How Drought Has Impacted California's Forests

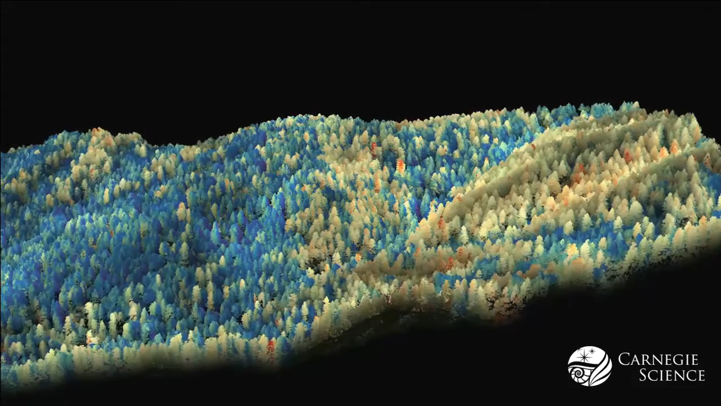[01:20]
Notice how the drought-stressed trees are a little higher elevation and on slopes where the soil moisture would maybe be lost a little earlier in the drought. And this tells managers where to apply, for example, in this case, fire protection. And that's a key because that's invisible to the naked eye.
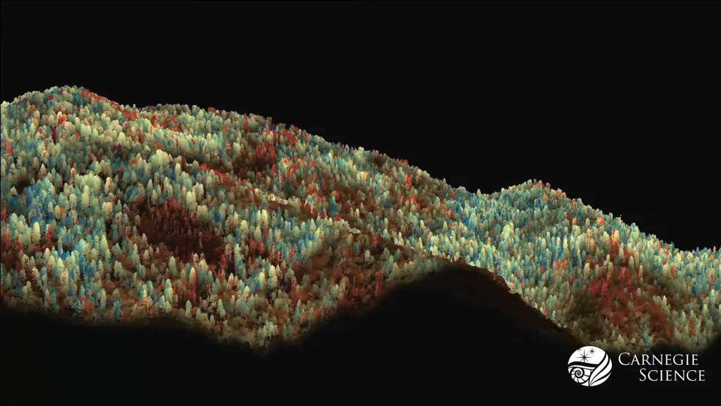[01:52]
It has areas of severe drought stress in its tree canopies.
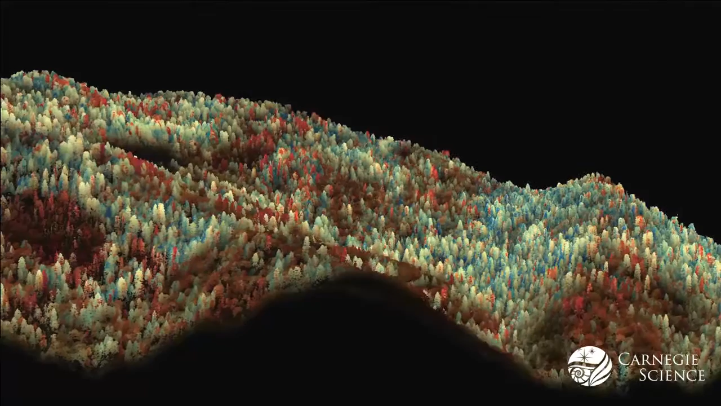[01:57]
And this was very useful to managers because it allowed them to do fire breaks and prescribe fires and try to isolate areas that look like they're basically goners.